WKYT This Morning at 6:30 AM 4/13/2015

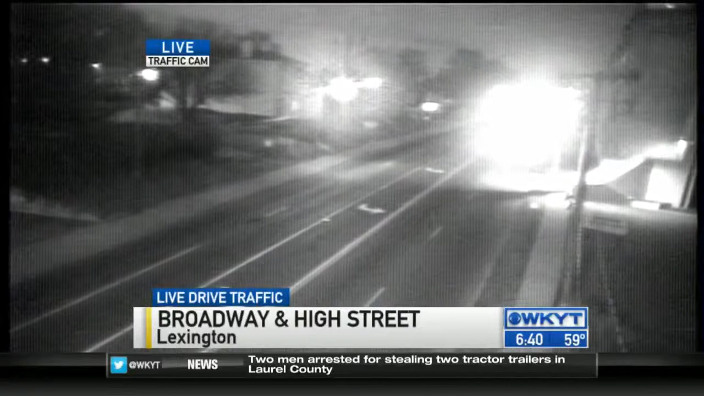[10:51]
WITH NO WRECKS IN THE WAY, IT'S A PRETTY SMOOTH RIDE ON SOUTH BROADWAY AT HIGH STREET. AND A WAISMAP NOT SHOWING ANY MAJOR ISSUES. IN FACT, RICHMOND ROAD AT THE CIRCLE STILL LOOKS OKAY AND SO DOES ALUMNI.